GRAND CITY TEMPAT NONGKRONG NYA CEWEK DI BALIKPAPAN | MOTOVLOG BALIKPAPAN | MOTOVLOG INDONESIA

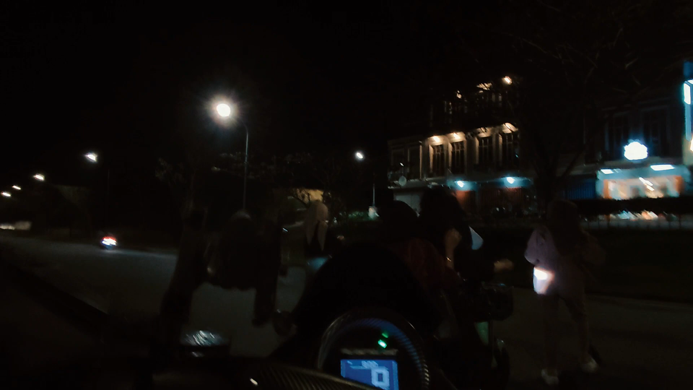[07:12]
Oke teman-teman Ini ada mbak-mbak masuk Oke oke Hati-hati mbak Oke